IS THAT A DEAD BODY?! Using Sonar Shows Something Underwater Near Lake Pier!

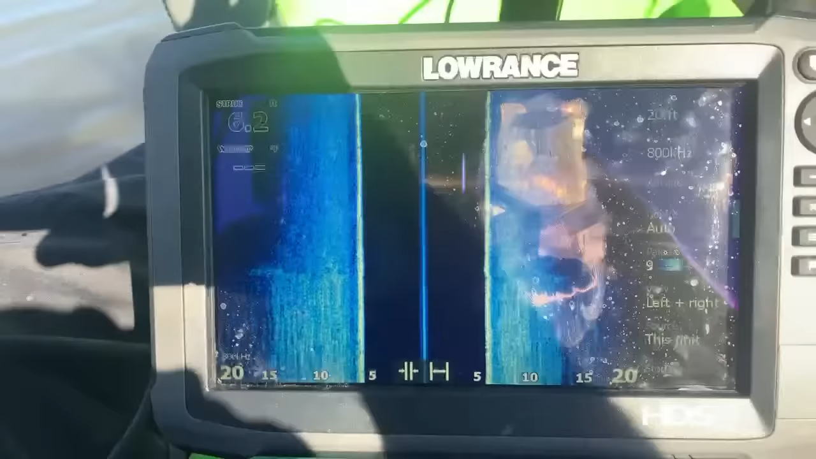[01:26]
You can do it. Thank you for the motivation. If I lean back, there we go. Did you see what Chaos Diver? I didn't. I was watching his live stream yesterday as they wrapped it up near that big boat.
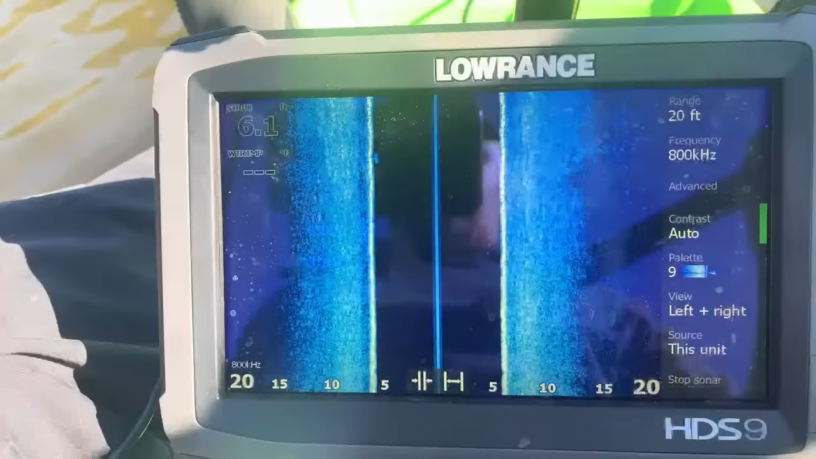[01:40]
But fill me in, dude. What did he find? I would love to know. Did they find Bill? That's the biggest thing. This sonar was, I mean, I got it off eBay. It is the HDS9. It is not the HDS Live, which is what I should have got.
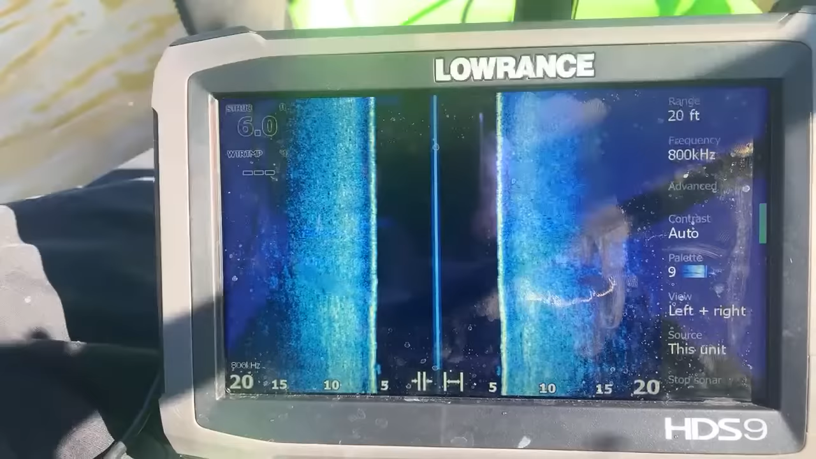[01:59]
I kind of jumped the gun and bought whatever I could really afford, but it was like, I don't know, maybe, what was it? Gosh, I want to say it was like 1,200 bucks. It was a lot more money than I wanted to spend, let's put it that way. Didn't find Bill, but they did find a truck thinking someone is in it. Ooh, man, are they gonna go hunting today to find it?
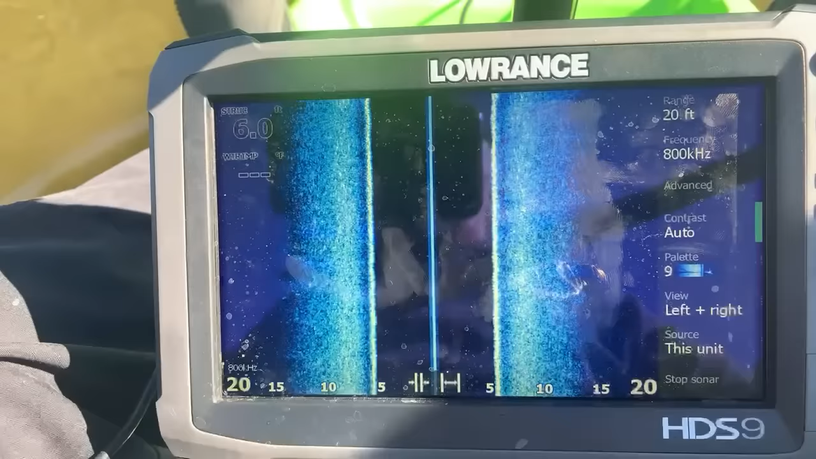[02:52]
He found a truck, they dove on it today, found something, but can't say what. He updated about 30 minutes ago. Ooh, drama, secrets, I like that. Noon here also, awesome. I think I'm gonna be able to drive this thing the way I am right now. I think I got the camera set up to where it should work.
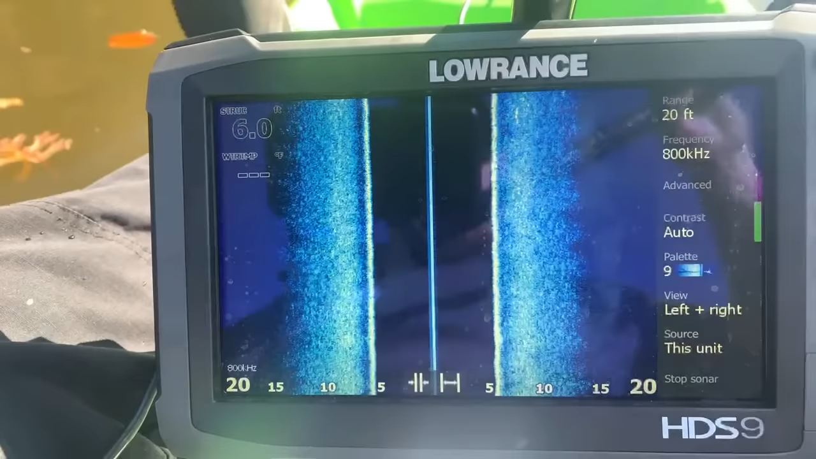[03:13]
On screen: depth 6.0 ft
You guys can see what I'm seeing. I'm actually looking at my phone more than I'm actually looking at the screen. So if you guys see something that pops up that I missed, make sure you tell me. I can only scan out to 20 feet each side because I'm only 6 feet deep. So Tristan, I say, hey, Nug. His mood was quite sober. Hmm. What if I could use the plug-in yet? I actually brought a plug-in, but it's telling me that the thingy was wet. Yeah, see, look at that.
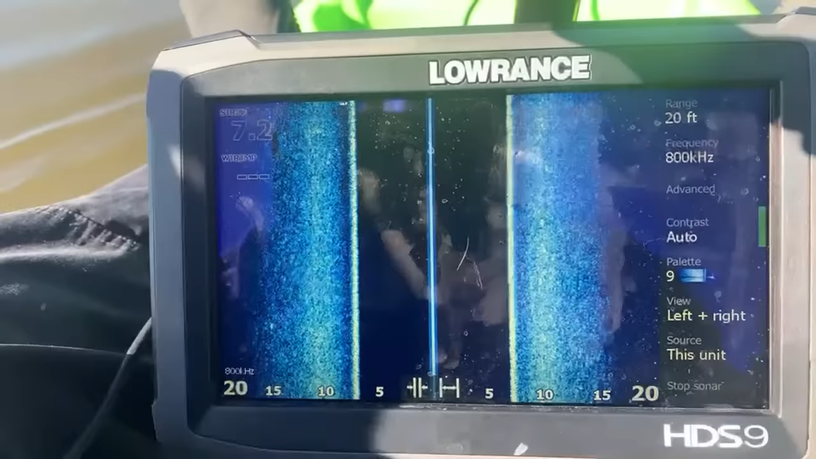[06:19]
because this is like, it's really hard, it's really top heavy, and this is gonna be a big old live stream complaining. I'm gonna try not to though. Let's see here. So we're at 7 feet. Let's jump it out here to, we'll try 30 or 25. So I learned yesterday that sonar, like the more shallow you are, the less it works, you know, like towards a distance. Like right now I'm 25 feet either way, and you can see there's a lot of black. So it's gonna be really hard to pick up something just because the sonar isn't, the transducer isn't powerful enough, you know, to shoot out farther.
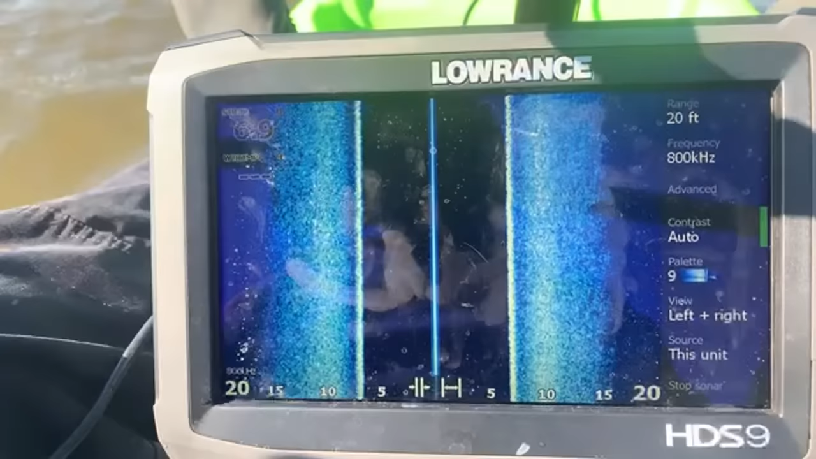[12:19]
So I was like, man, once I get a boat, I can get up in there. And I bet you money there's cars out there. Amber color comes across video better.
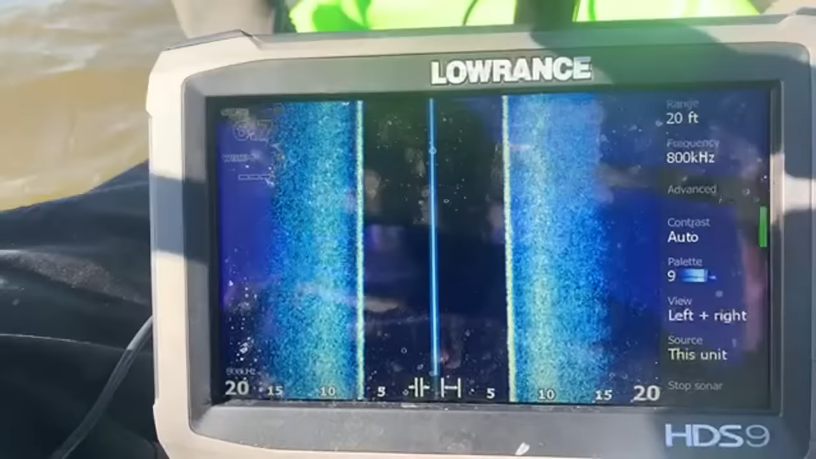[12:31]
The blue looks good. We can always change that up. Let's see here. So this is orange.
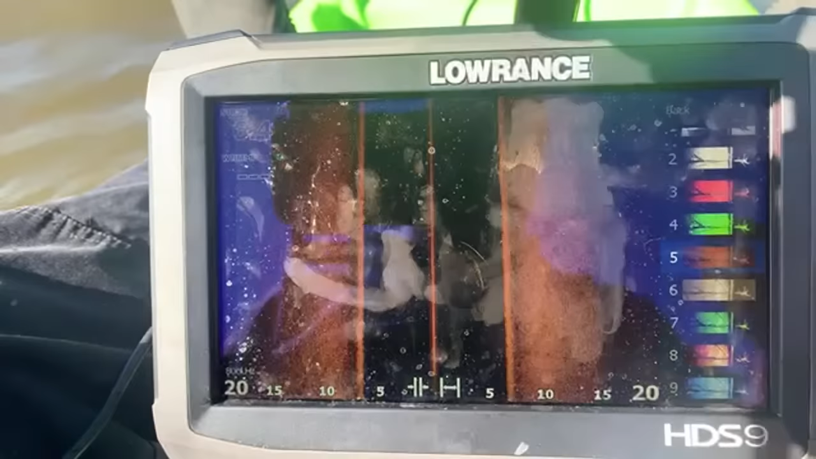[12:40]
Is this, I think that's amber. How about that one? I think that's the go-to color that people use.
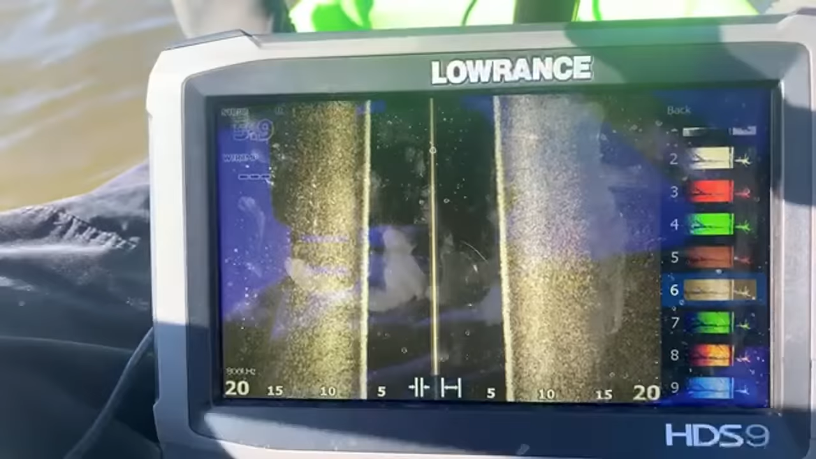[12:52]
Kind of works better. I'm not seeing any sunken boats though. Kind of a shape there.
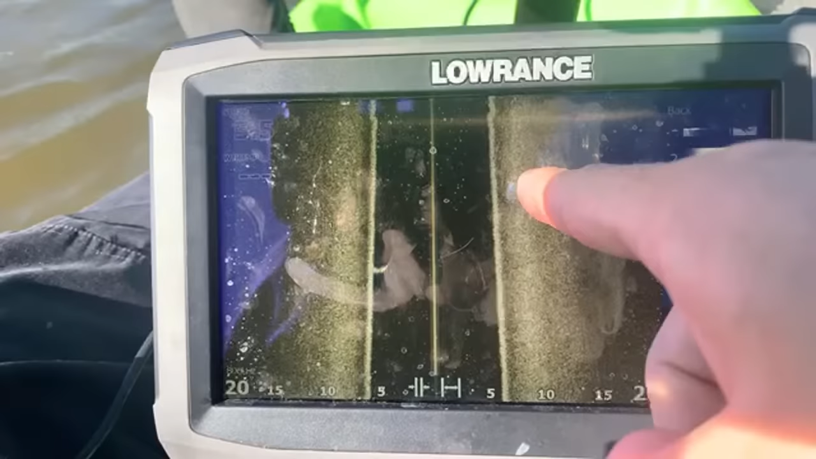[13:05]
Well, probably that's just something in the mud.
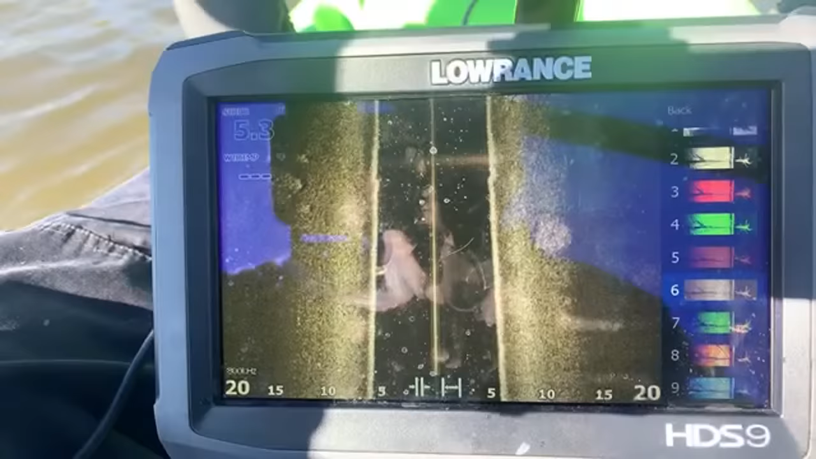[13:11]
I came in late. Where are you? I'm in Georgia. I'm at a little river, just a little mud, not a river, a little lake actually, right down the road.
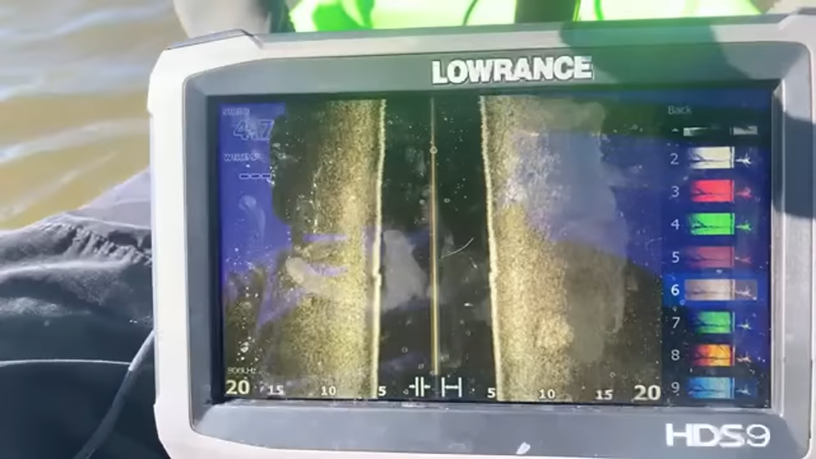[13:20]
I wanted to get out here and practice some more with this sonar, but honestly, the sonar in the kayak is just makes me sad, but it works. Oh, the wind's blowing. I'm going sideways against little water swells. Gosh, I hate this. Okay, I'm turning around, going back.
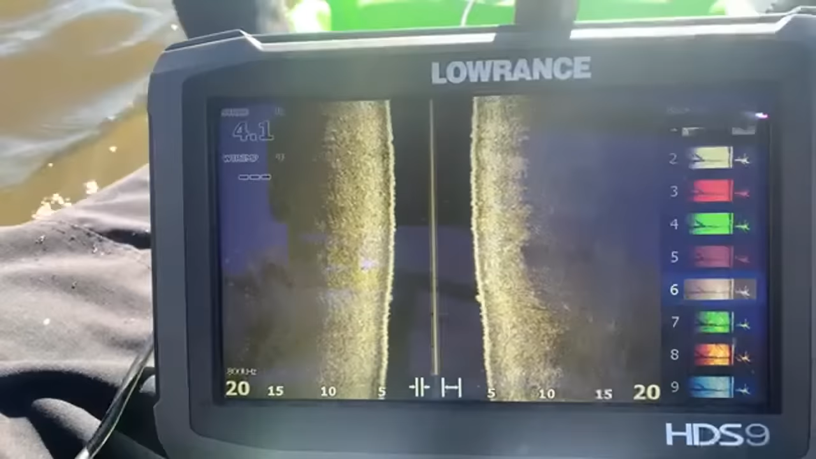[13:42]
Not back to the shore, but back over here.
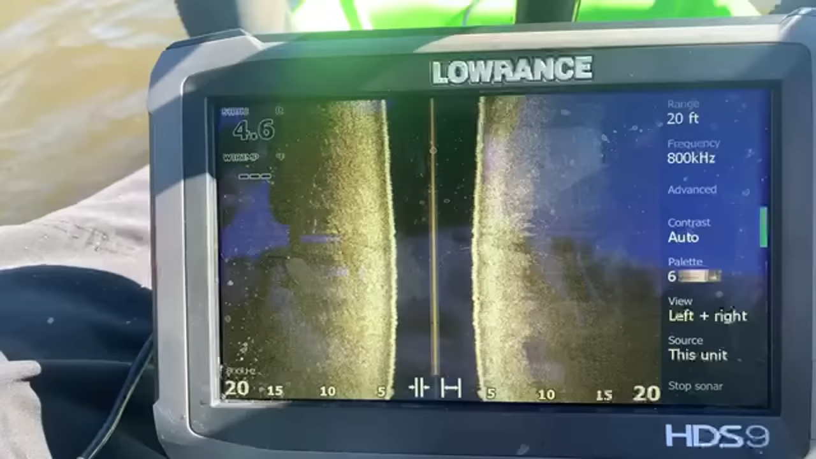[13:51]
Turn that off. I'm a whopping 4 feet deep. This is not even a river, or not even a lake. This is like a little puddle. Jacob was in shock. I never expected to find Kept Secret. Chaos is live right now. Oh, no. He's live. I'm live.